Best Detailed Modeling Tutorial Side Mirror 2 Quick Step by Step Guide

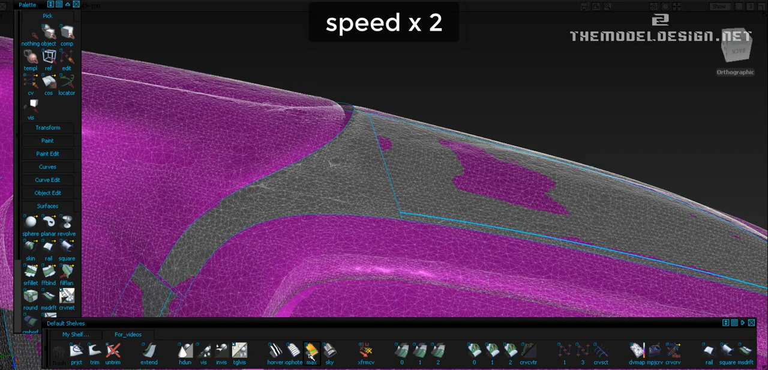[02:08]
I can see the yellow bump in the scan.
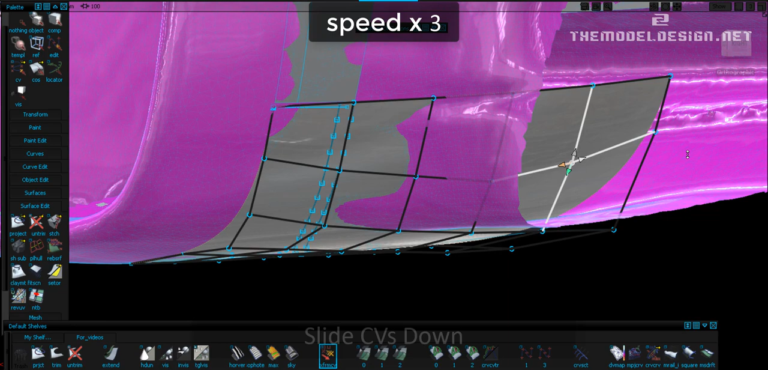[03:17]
So I decided to move all the CVs down just to slightly better match the scan.
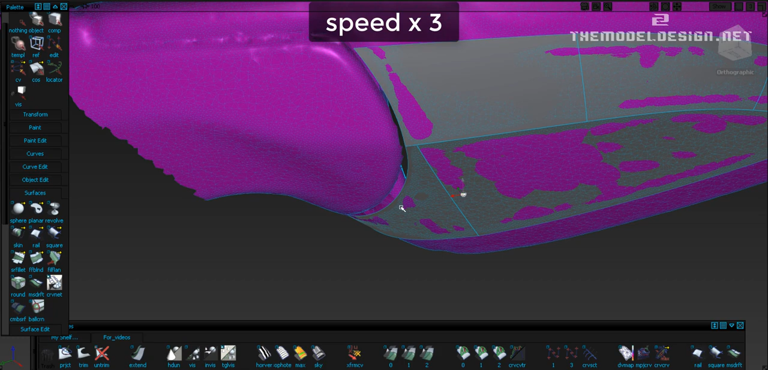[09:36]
We want to build this triangular surface.
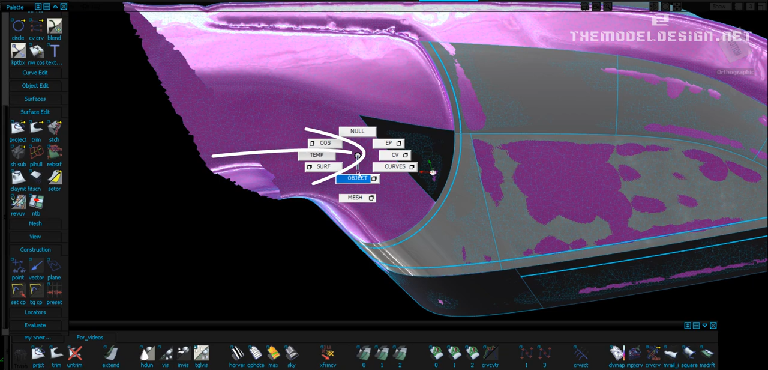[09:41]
I want to quickly introduce two different ways of doing it. The first one is to borrow our bottom surface.
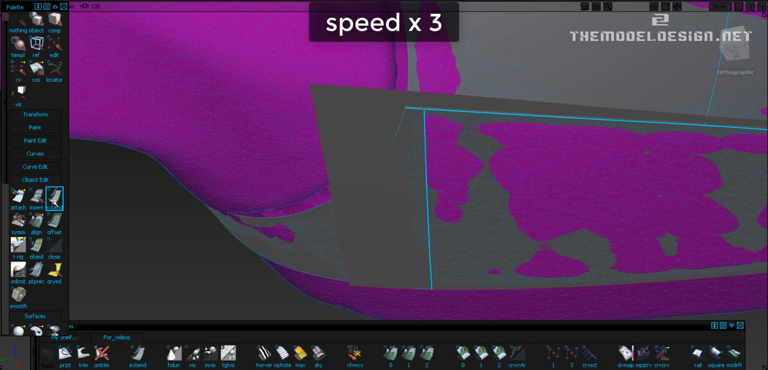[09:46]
We can just extend it with the merge option off to obtain an extra patch.
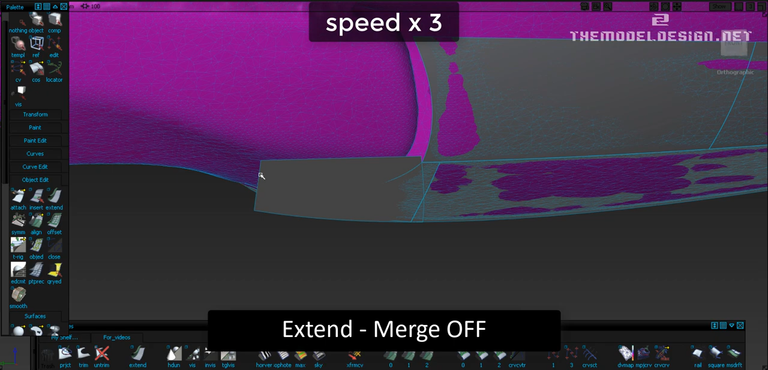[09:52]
The second method is to simply use the monorail tool.
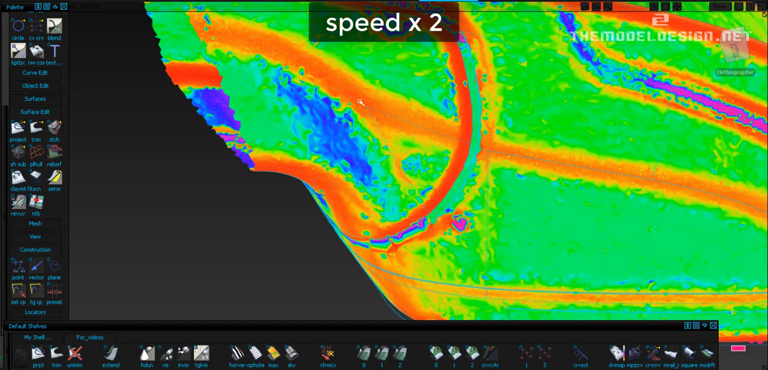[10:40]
At the same time, let's just keep an eye on our scan. Remember that blue and purple colors mean negativity.
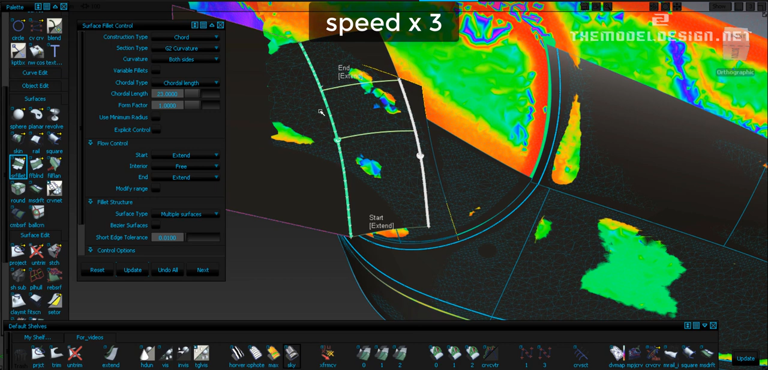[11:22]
Let's play with the fillet settings to limit the complexity of the surface. Let's try to keep it as one patch. At the moment, don't worry if you lose good continuity.
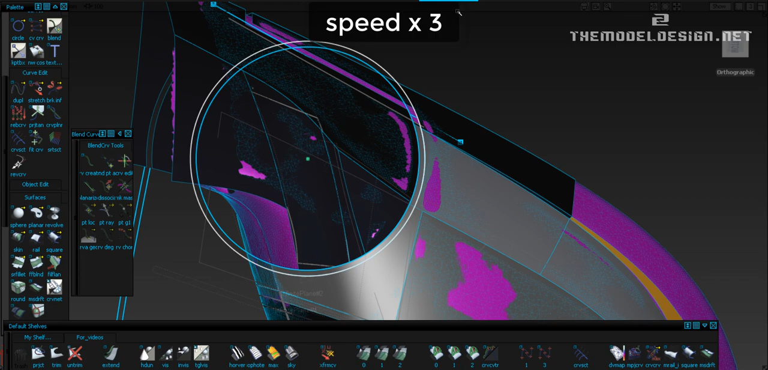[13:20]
trim some surfaces and examine how everything stacks up.
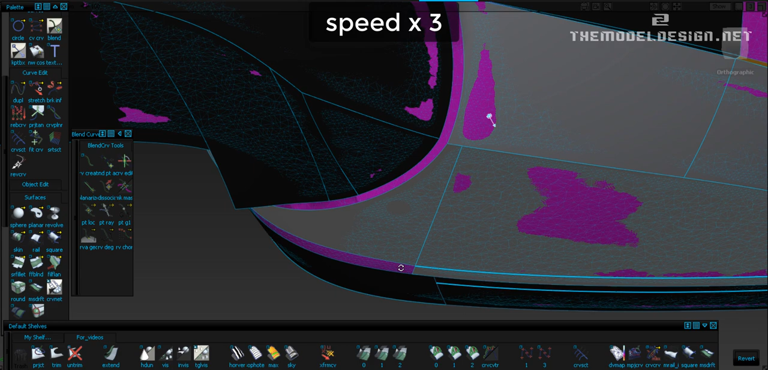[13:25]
Let's slow down a bit and look closer at this area of the scan.
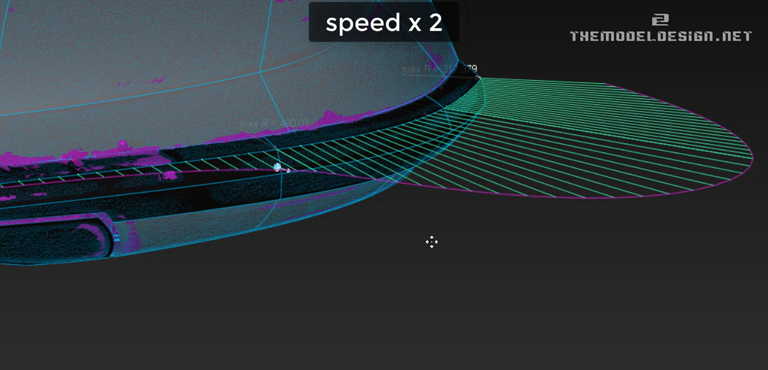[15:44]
It is very consistent and doesn't wave up or down.